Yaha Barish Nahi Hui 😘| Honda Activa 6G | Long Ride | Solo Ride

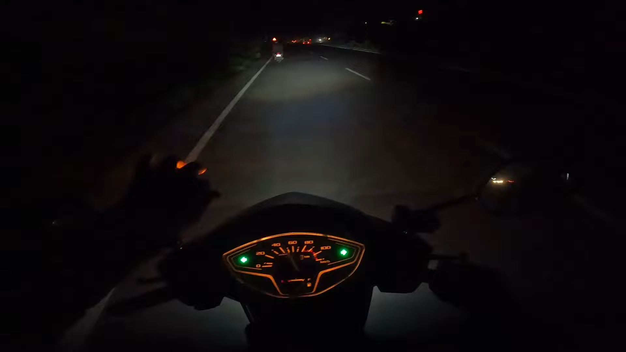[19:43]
तो फाइनली रीच गुरुग्राम। गुरुग्राम आ चुके, बहुत दिन बाद आया मैं फिर से गुरुग्राम।
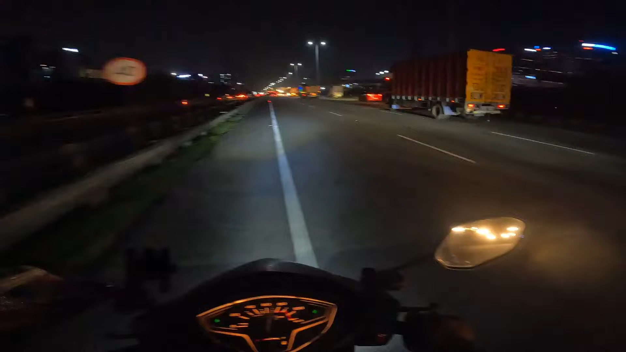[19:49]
तो ये बिल्डिंग में लाइटें कौन सी लगा दी है पता नहीं, लंबी लंबी। हाँ धक्का लगा देता हूँ।
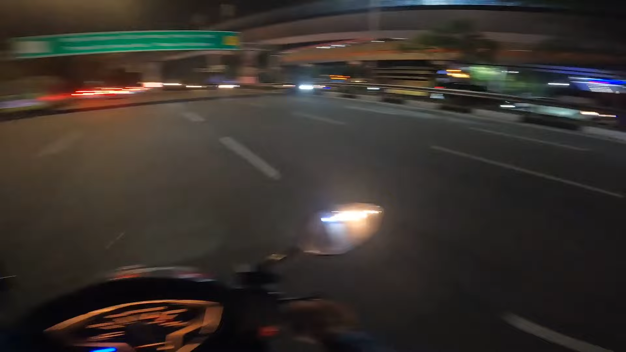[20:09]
तो आ चुके हैं धौला कुआं। धौला कुआं काफी टाइम से देखने का मन था, काफी अच्छा बना दिया धौला कुआं को भी।
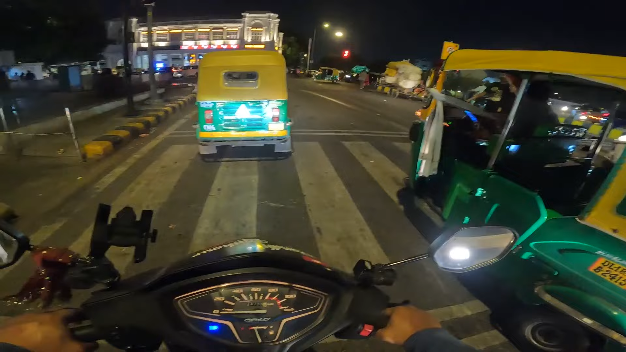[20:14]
फाइनली रीच सीपी। सीपी आ गए हैं। सीपी तो रात में घूमने के लिए बेस्ट।